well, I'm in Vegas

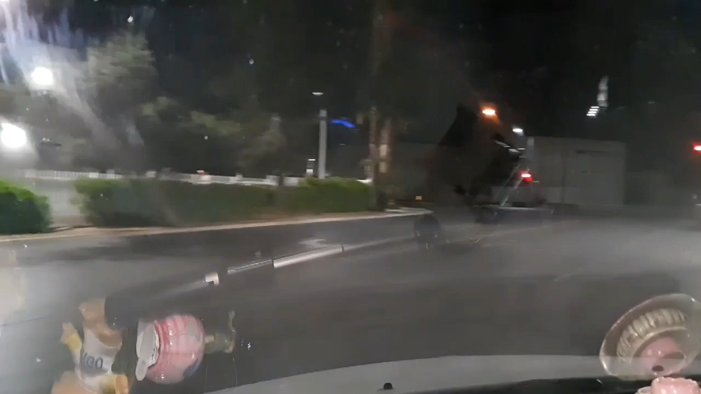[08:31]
Oh, Sammy Davis Jr. Boulevard. Woo-hoo. Woo-hoo. Uh-oh. Where am I?
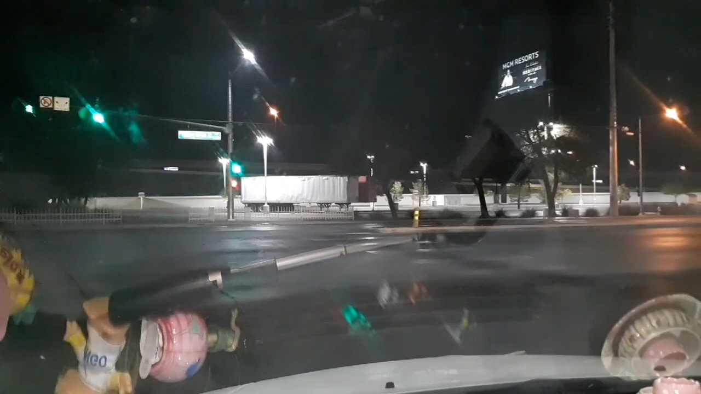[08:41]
Uh-oh. Oh, I got a green one. Okay.
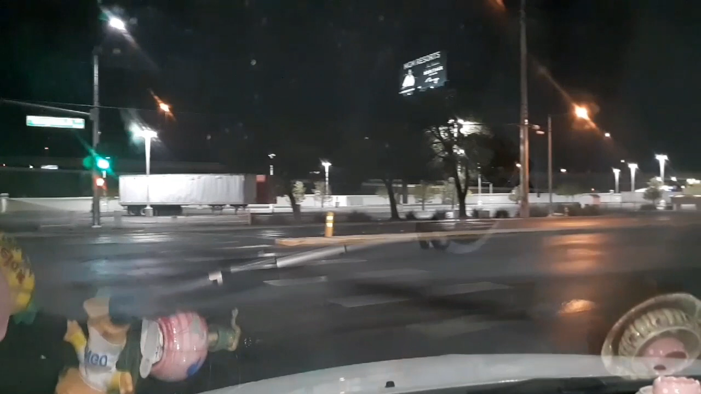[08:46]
I think I'm all turned around. Yes, I am, because that's the building I was, no, that's Trump. Yeah, that's, yeah, yeah, yeah, yeah. No.
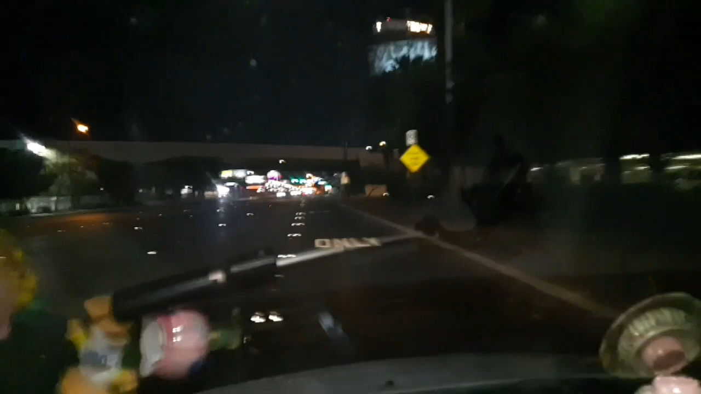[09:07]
Yeah, this is me, guys.
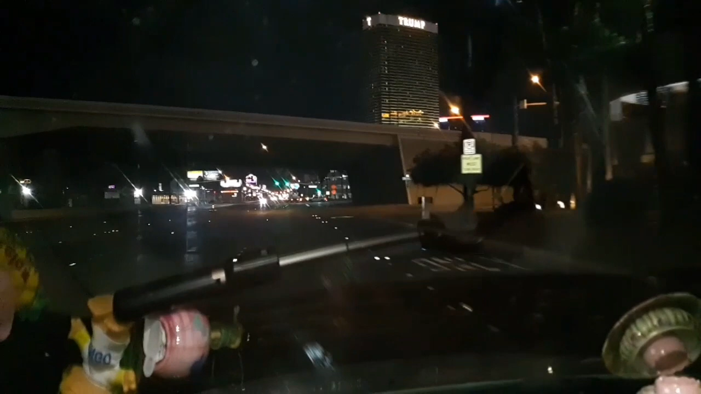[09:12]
Okay, we're going to make it out of here. I promise. Okay, I want to, I want to turn right here.
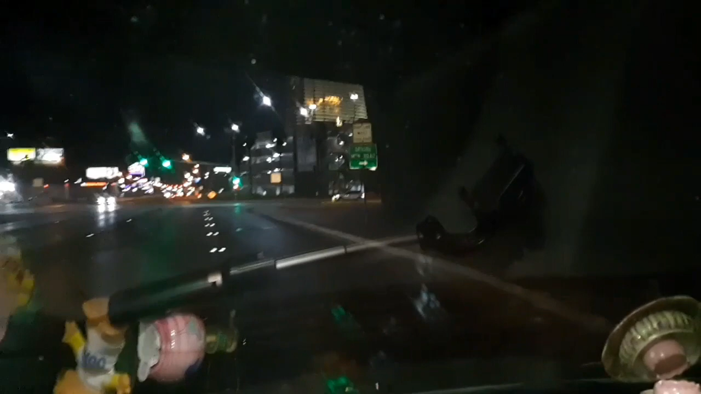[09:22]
Mel Torme. Hey, I don't think that's where I want to be either. Okay, well, we're going to take it anyway. I don't want to get honked at. There's Treasure Island.
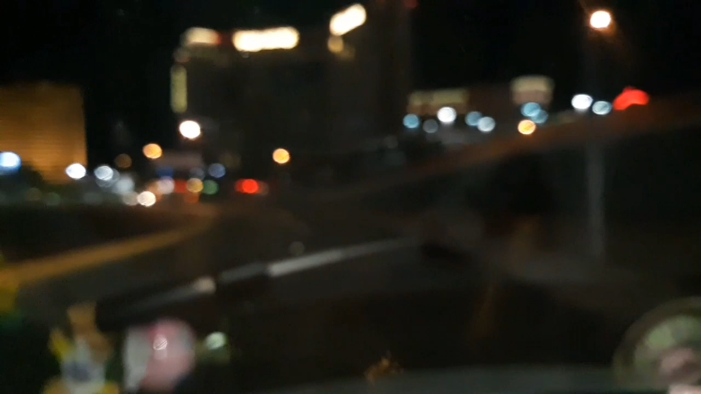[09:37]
I stayed in the back there. Woo-hoo.
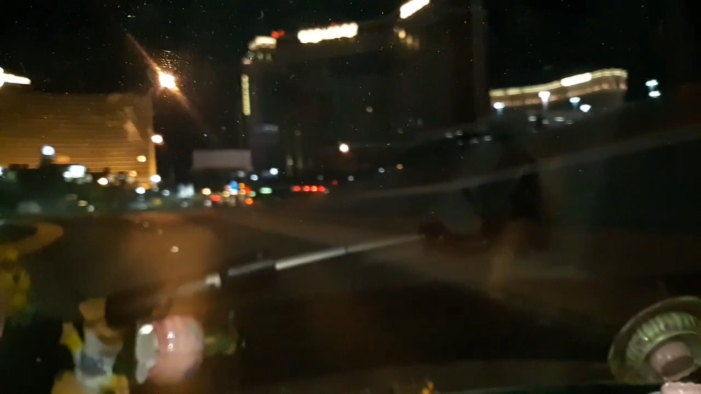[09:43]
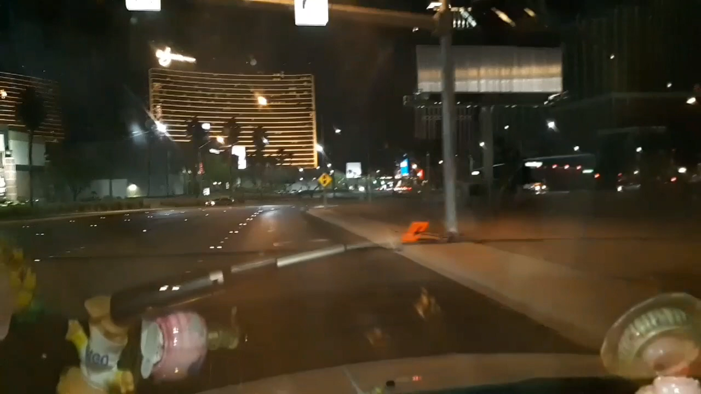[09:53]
I got up just for you guys, and I normally wouldn't do this because it's still dark, but I wanted to, I wanted you guys to be able to see the light, the lights.
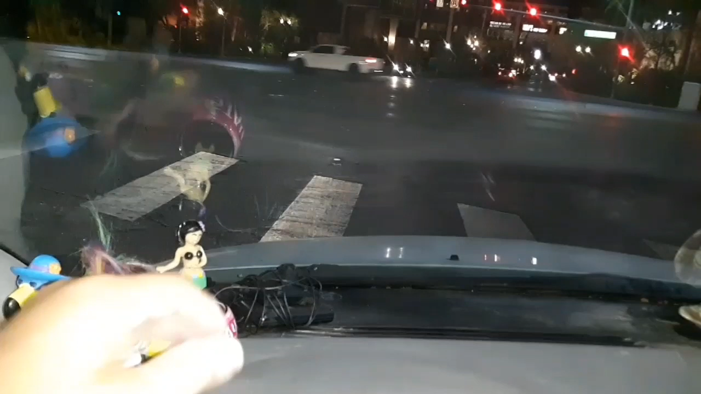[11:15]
Uh-oh. Car pulled up right behind. The side. Okay. I haven't named her yet. Uh. But they're my companions. So. Oh, green, green, green, green, green, green, green. Uh. Oh, sorry, Bingo. All right.
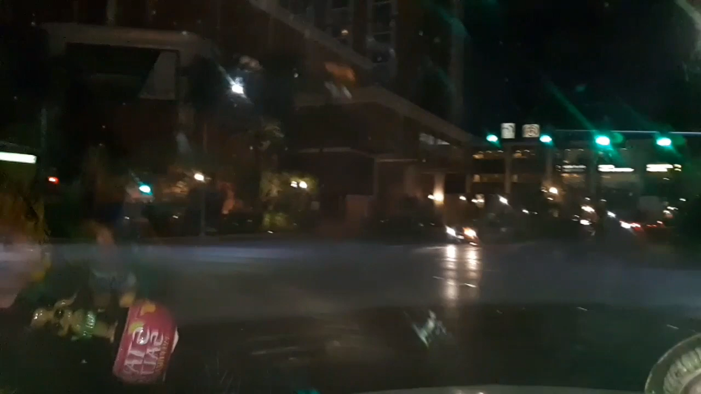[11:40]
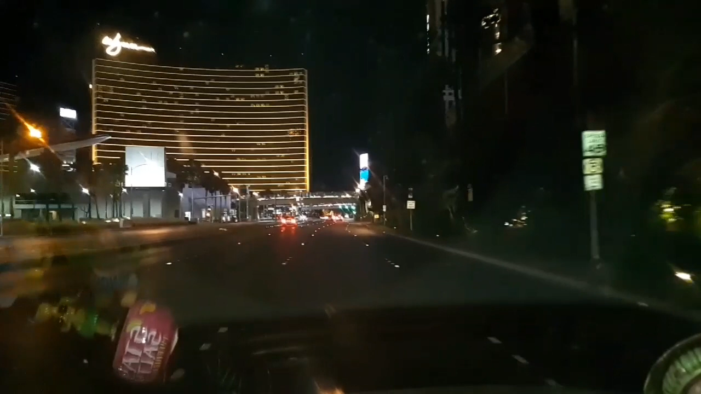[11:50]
All right. Okay. It's all tore up here, too. They're doing street work. You can't see the, uh.
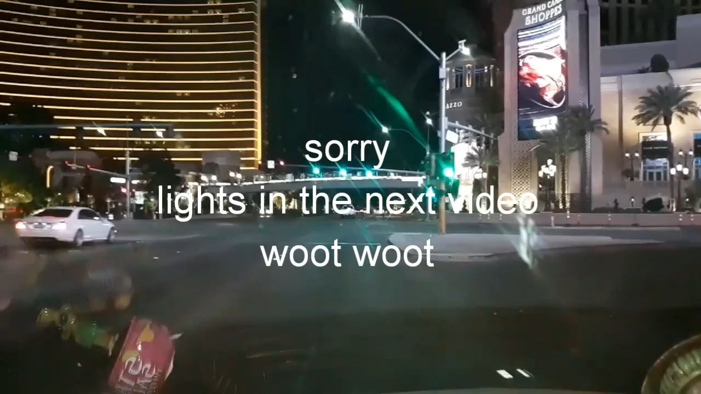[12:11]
Yep, that's the street I wanted.
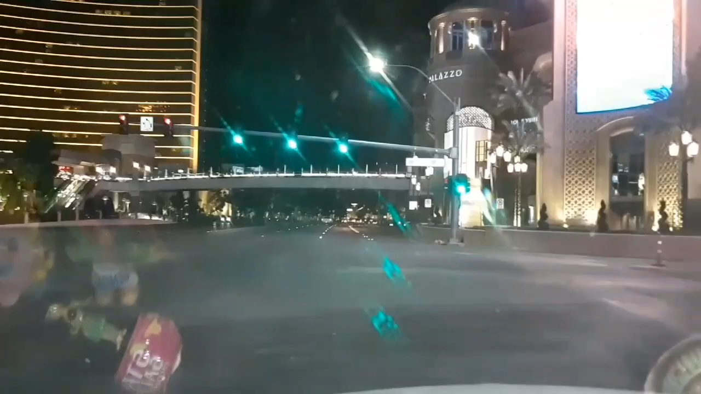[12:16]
Um, you can't see a lot of, uh, you can't see a lot of stuff.
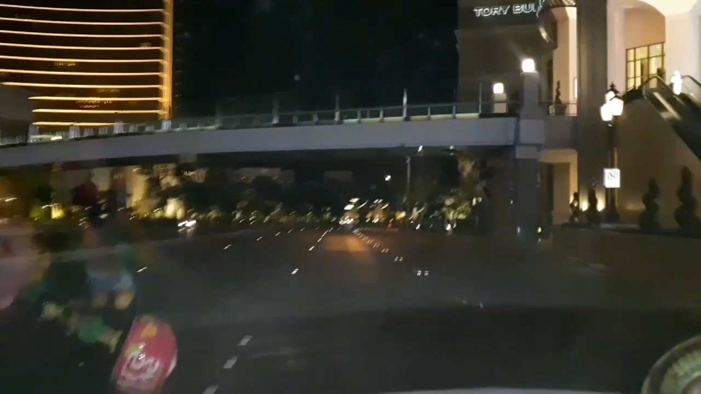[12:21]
Because they got it all partitioned off and everything, but we're going to try. I'll be back.
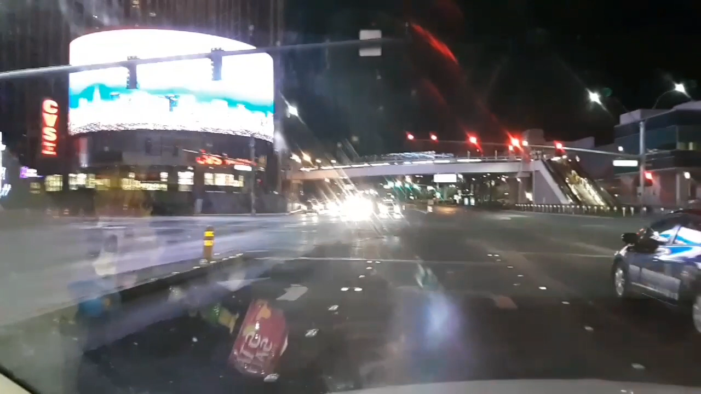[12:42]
I'm on the right street now. Oh, there's a pirate ship. Oh, there's a pirate ship. Woo-hoo. Yeah, it's okay, Sammy. He's not real.